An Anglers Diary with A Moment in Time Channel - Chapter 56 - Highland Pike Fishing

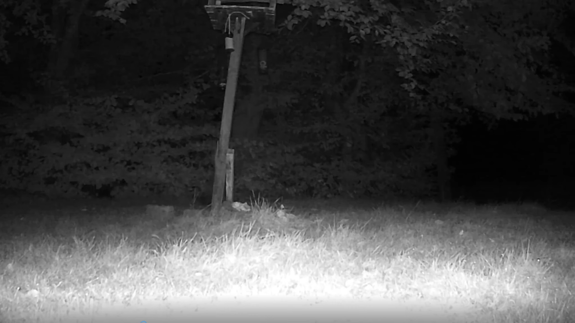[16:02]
But we were fairly successful playing around with a new trail camera that
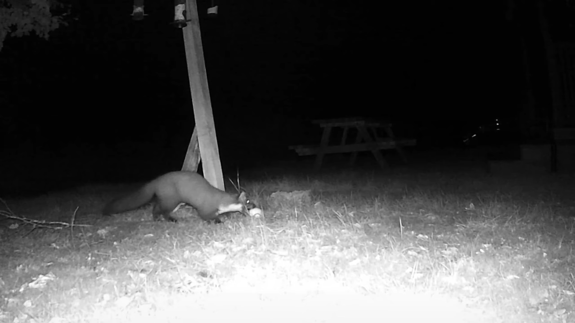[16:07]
we got at the lodge where we were staying. So that was a bit of fun as well.